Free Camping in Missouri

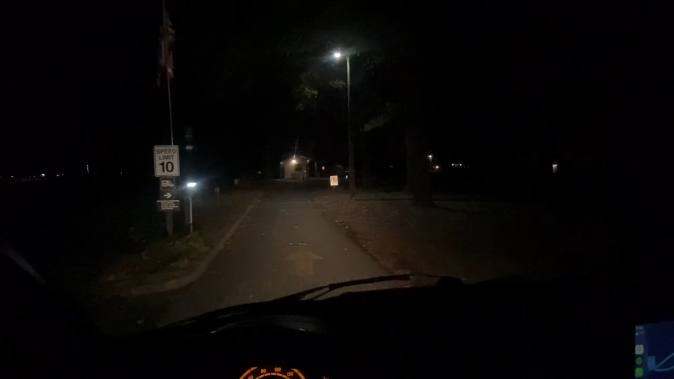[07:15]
um figure out how to pay the fee
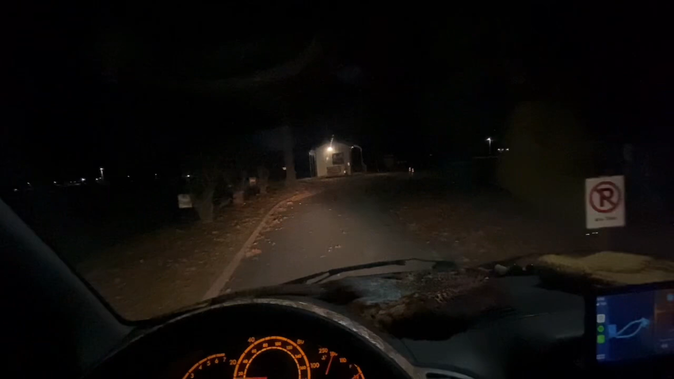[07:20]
as soon as we figure out how this goes where do we go we made it to the campsite